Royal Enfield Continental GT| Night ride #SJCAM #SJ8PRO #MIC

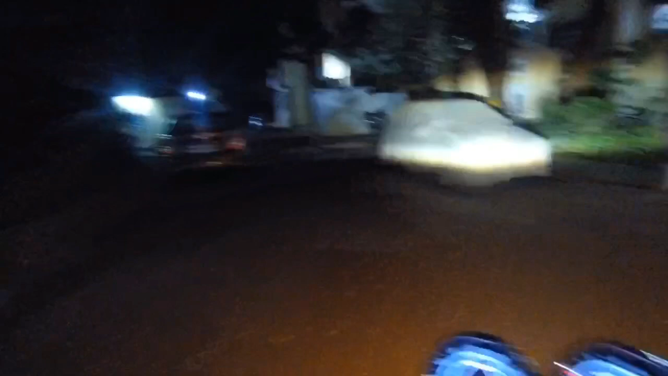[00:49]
आप देख सकते हो कि रात के टाइम पे भी SJCAM अच्छा रिकॉर्ड कर रहा है.
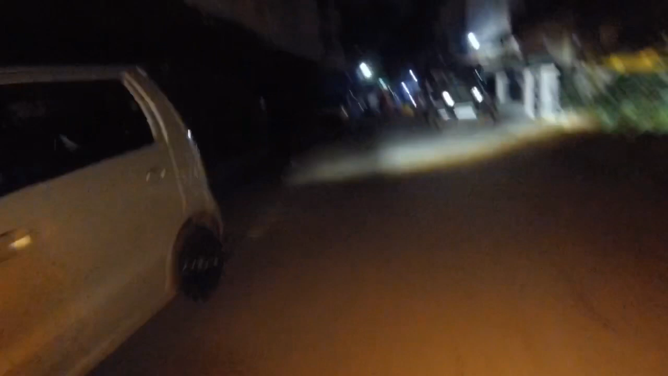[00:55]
एंड अभी मेरी बाइक कुछ
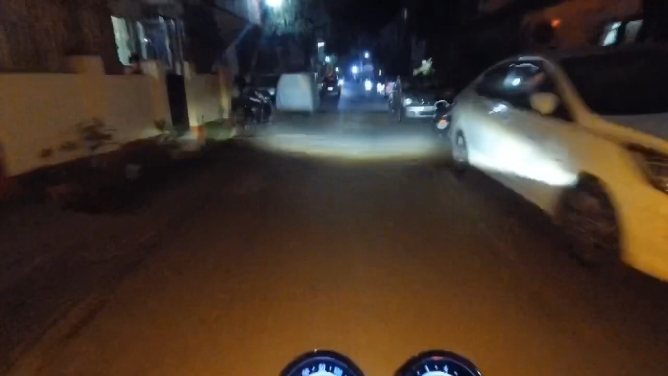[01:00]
20-30 के स्पीड के बीच में ही है और विंड ब्लास्ट की नॉइस अभी से ही आने शुरू हो गई है. इनफैक्ट
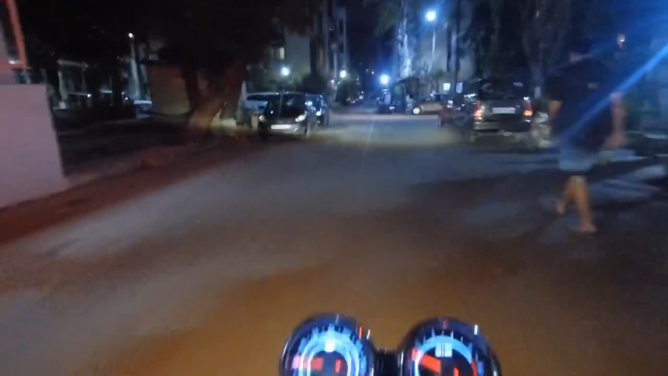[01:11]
आई हैड इंस्टॉल्ड द माइक आल्सो बट स्टिल it is not giving that results which I was expecting.
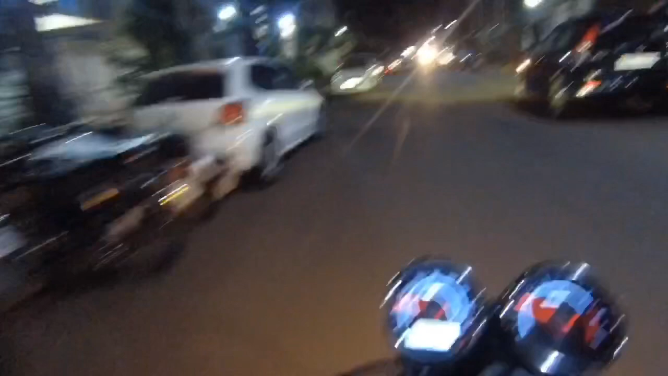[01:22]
तो आगे देखते हैं क्या होता है. Does the camera will show some changes or does the mic will show some changes during the making of this video? Let's see and let's find it out.
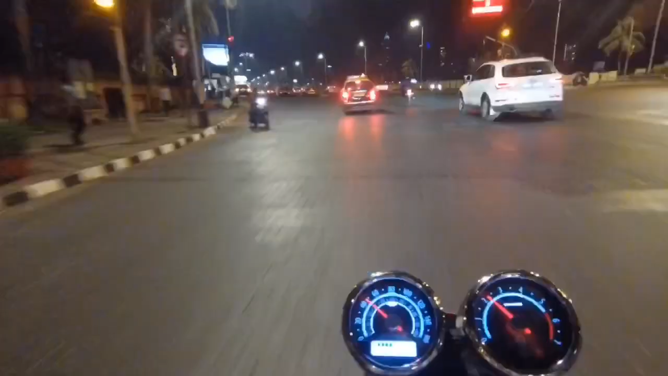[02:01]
So basically this video is specially to know whether the SJ8PRO is capable of recording the night ride videos and whether the mic is capable of reducing the wind blast while riding the bike. But frankly agar main bolun the camera is doing very efficiently, it's recording the video great,
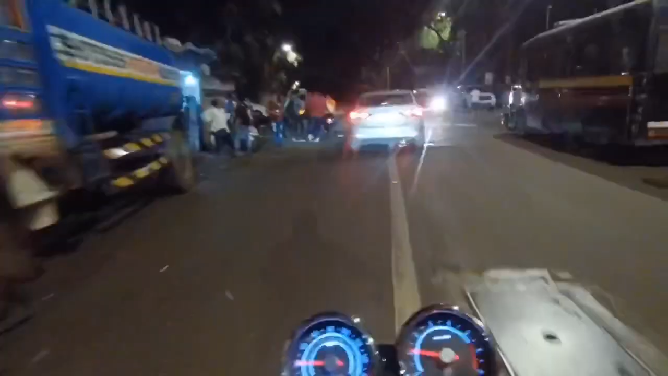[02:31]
but I am very highly disappointed by the mic.